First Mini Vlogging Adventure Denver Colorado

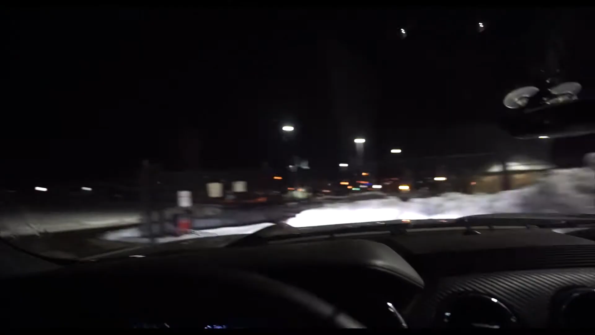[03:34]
There's ice every fucking where out here.
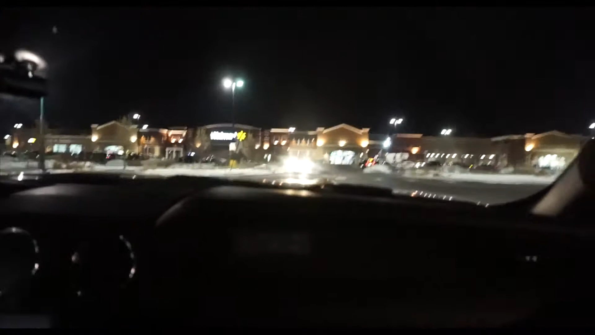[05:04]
Filling up the Mustang, late night drive, yeah!
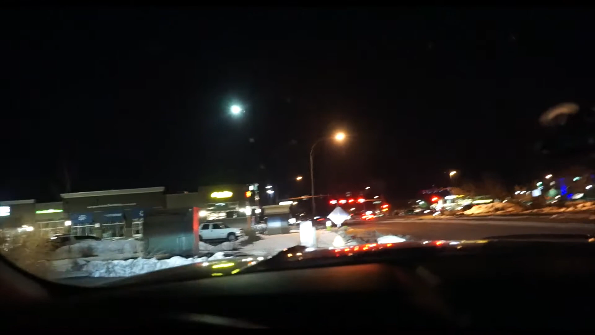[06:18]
They're closed, guys. Oh my gosh. They need to like shovel their shit here. Ooh. What is it over there?